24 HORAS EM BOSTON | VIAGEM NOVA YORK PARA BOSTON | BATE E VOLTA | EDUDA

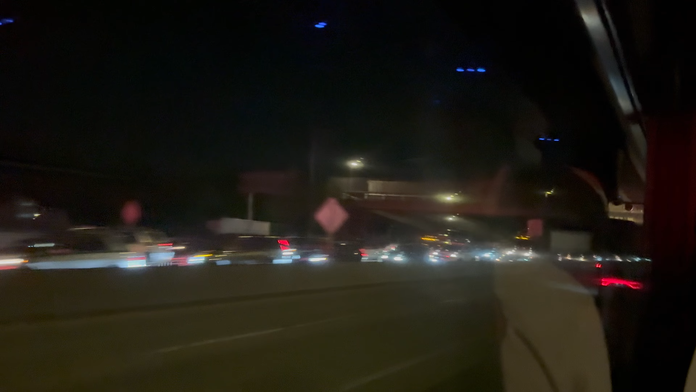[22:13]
Trânsito. Já estamos no estado. Falta, tipo, sei lá, umas meia hora, assim, pra chegar na cidade. Meia hora, 40 minutos. Olha, tá paradinho o outro lado. E é isso.